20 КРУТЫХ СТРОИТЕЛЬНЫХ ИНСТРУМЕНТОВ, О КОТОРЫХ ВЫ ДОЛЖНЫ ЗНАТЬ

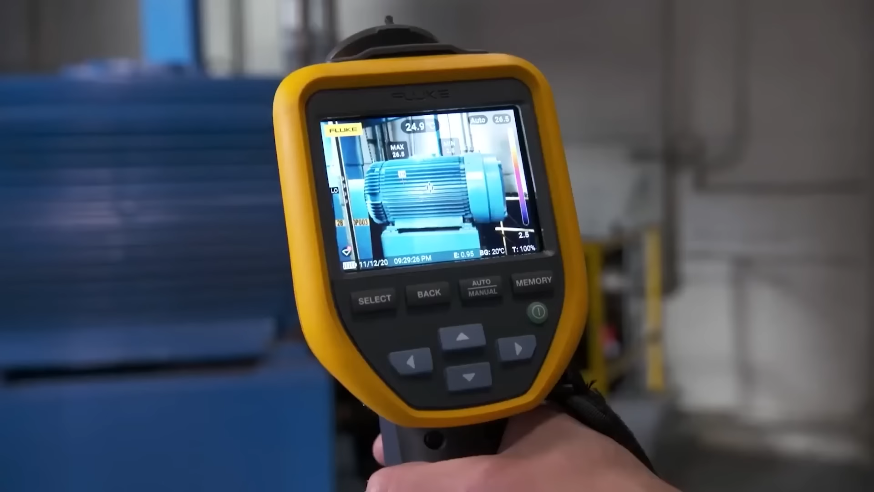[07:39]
Модели с экрана выручат с диагностикой в диапазоне от минус 20 до плюс 550 градусов Цельсия.
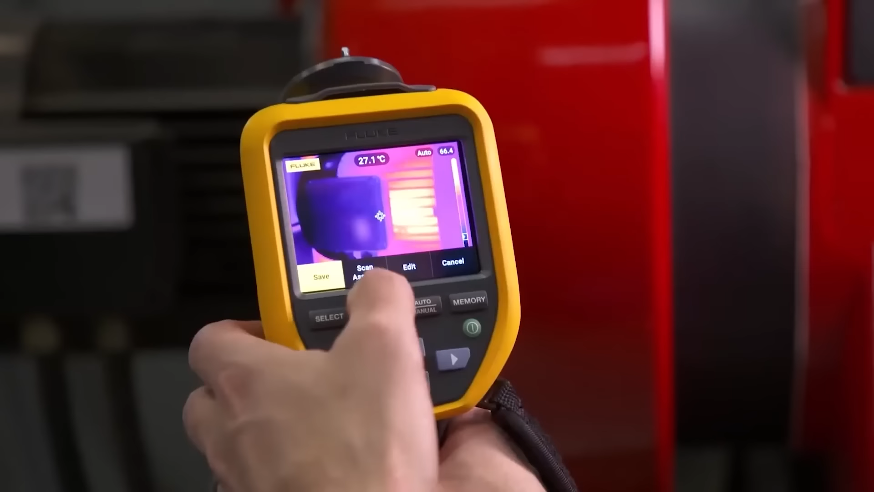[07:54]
On screen: spot 27.1°C
Полной зарядки модели TIS 55 Plus хватит на три с половиной часа работы,
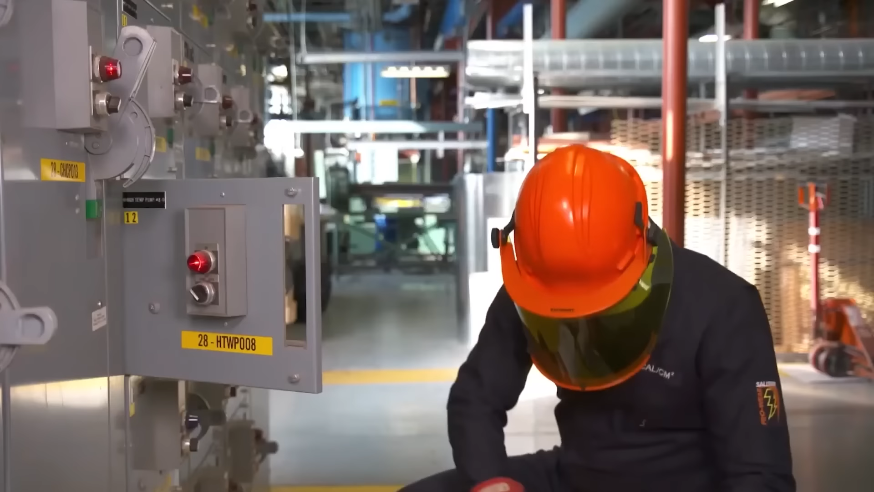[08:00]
а модель TIS 75 Plus продержится больше четырех.
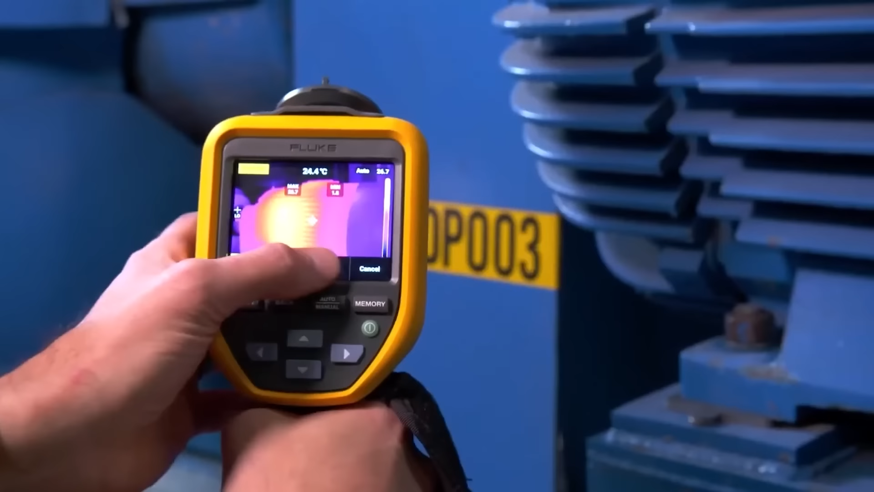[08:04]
Стоят эти тепловизоры 3650 и 6400 долларов соответственно.